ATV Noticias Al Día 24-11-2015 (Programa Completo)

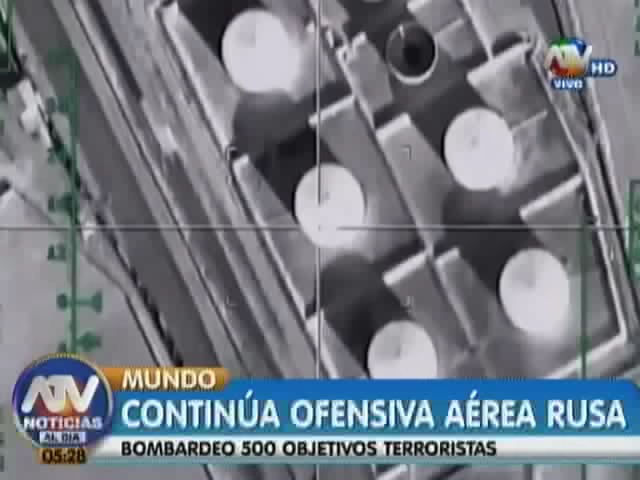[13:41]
Entre los blancos de la aviación rusa se encuentra un almacén de petróleo, una refinería y camiones cisternas pertenecientes al Estado Islámico.